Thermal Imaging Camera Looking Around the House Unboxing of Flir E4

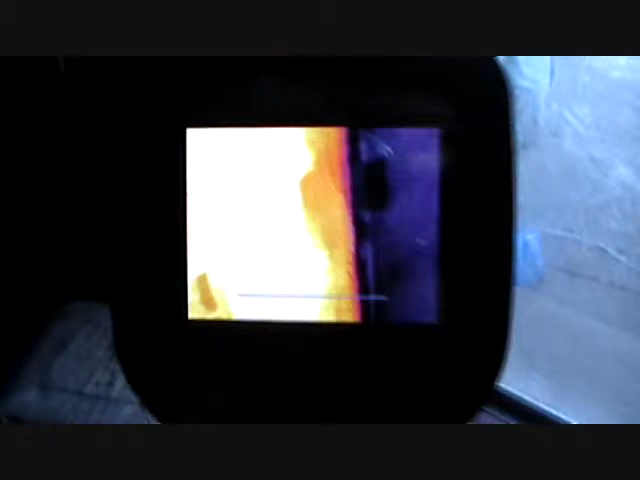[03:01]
like I know this glass door right here.
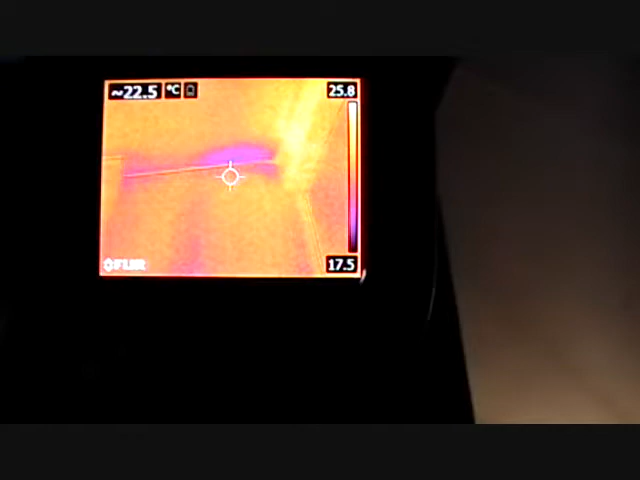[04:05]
On screen: spot 22.5°C
There. We used to have a leak in the ceiling a long time ago. But uh.
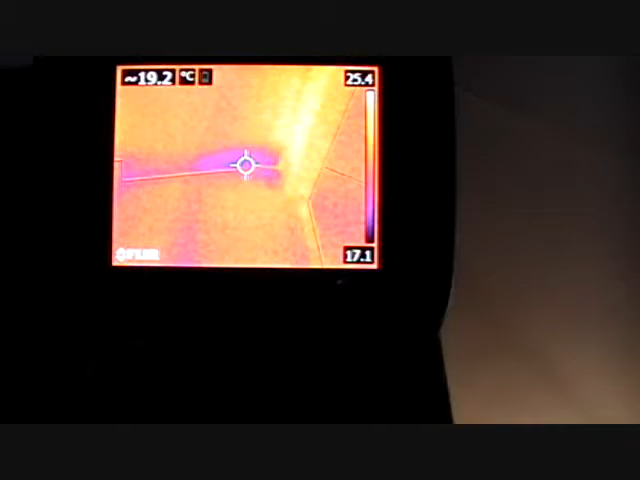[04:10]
On screen: spot 19.2°C
I think we got that fixed.
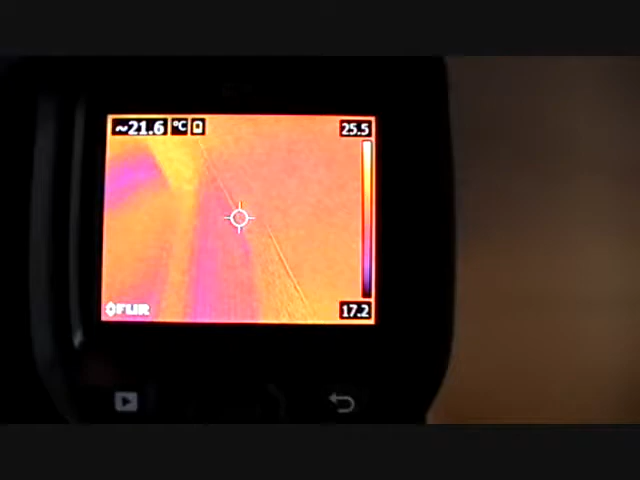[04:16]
On screen: spot 21.6°C
So. Anyways. Yeah. That's a real cold spot there.
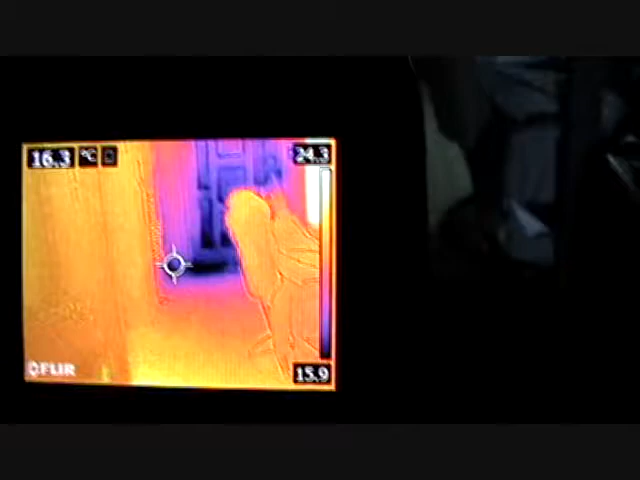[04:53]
On screen: spot 16.3°C
And I know. Yeah front door is pretty bad too. Um. I know there.
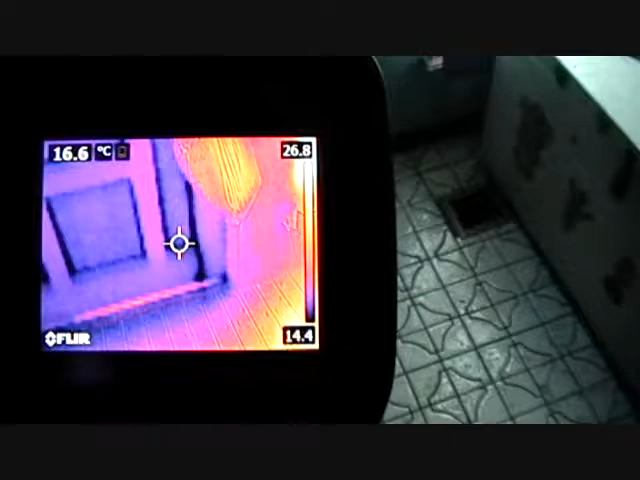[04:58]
On screen: spot 16.6°C
Right there. Uh. Right there. Uh. You can actually see sunlight through sometimes.
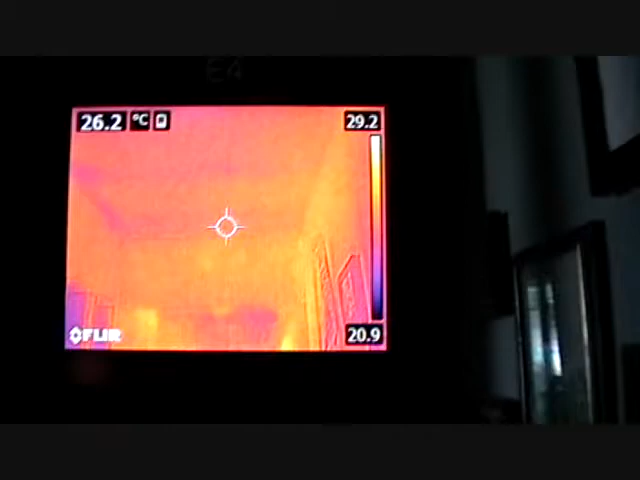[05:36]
On screen: spot 26.2°C
Good spot there. All right. Let's get back in here.
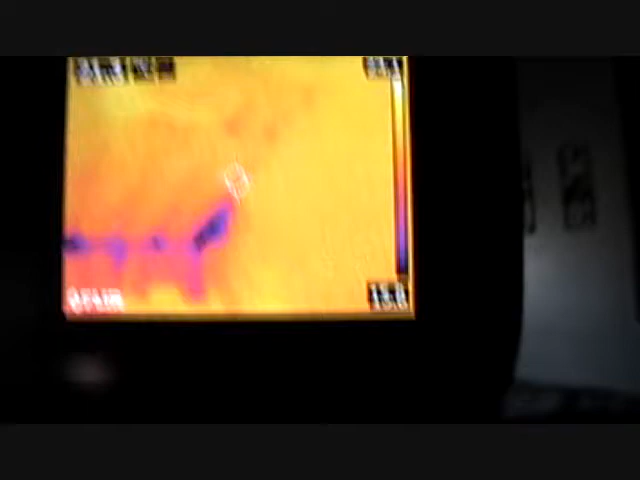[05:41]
Oh yeah. That's real bad. And I will say on the uh.
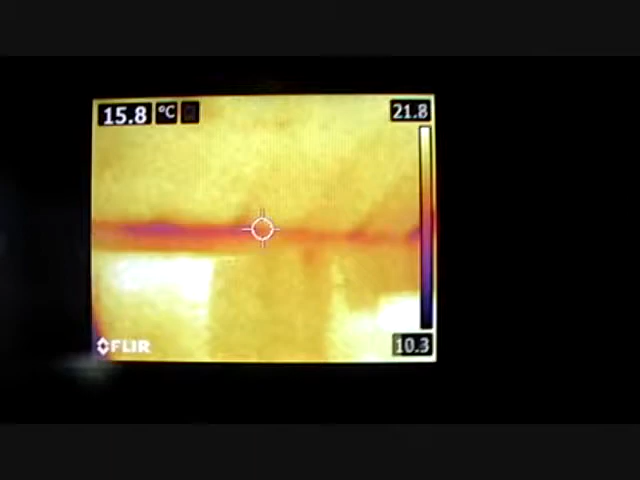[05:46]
On screen: spot 15.8°C
In the attic. That's a pain in the butt to get back behind.
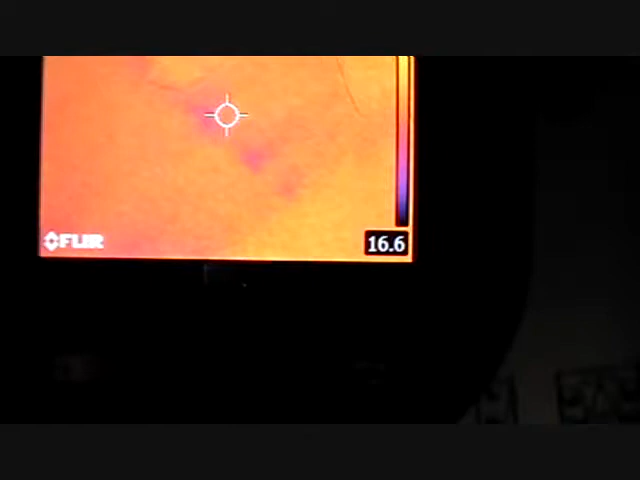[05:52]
But uh. I might need to go ahead and do that somehow.
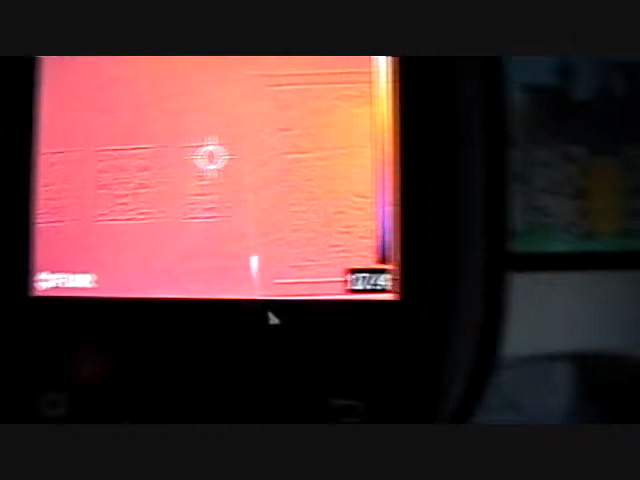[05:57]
Let's look at the registry.
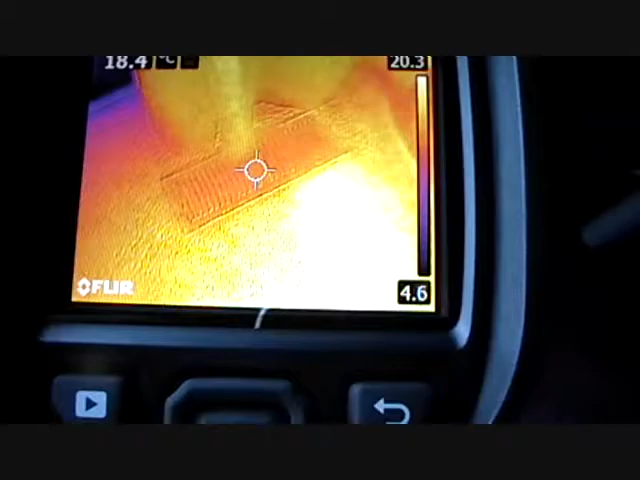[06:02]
I don't have uh. The heat on right now.